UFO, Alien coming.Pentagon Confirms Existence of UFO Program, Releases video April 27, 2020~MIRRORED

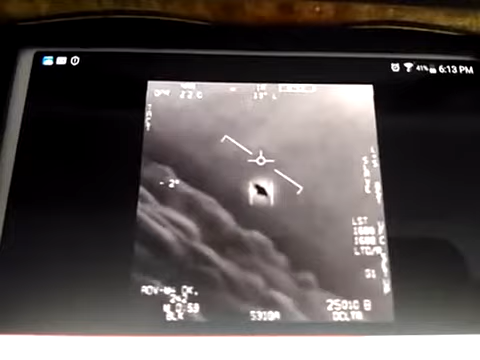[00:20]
That's not an LNS, though, is it? It's not. It is an LNS, dude.
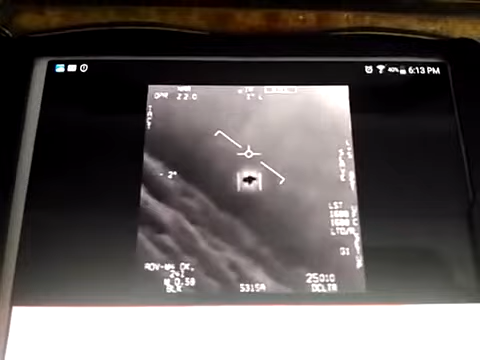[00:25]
Well, if there's like a thing, it's rotating.
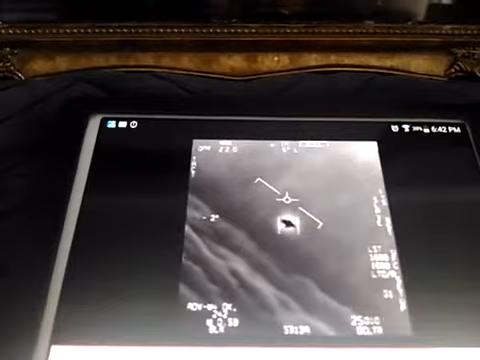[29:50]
That is an LNS, dude. Well, the first look at that thing. It's rotating.